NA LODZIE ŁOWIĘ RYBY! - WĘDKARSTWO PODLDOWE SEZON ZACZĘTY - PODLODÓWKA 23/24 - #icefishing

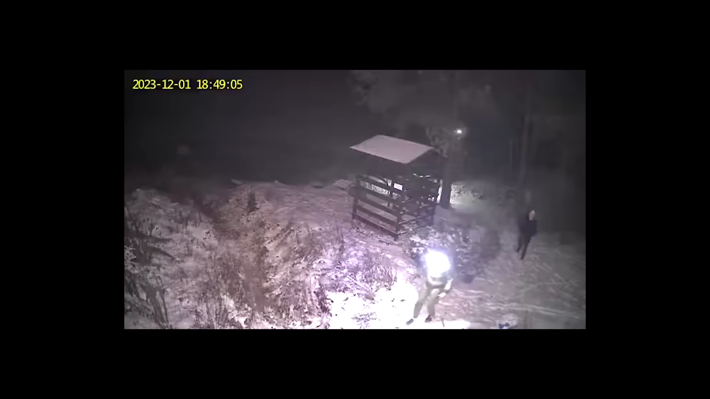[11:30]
prawie o godzinie 19, zobaczyć, czy coś się działo z wędkami. Zwinąłem pierwsze 3 wędki, nic, a w następnej sami zobaczcie.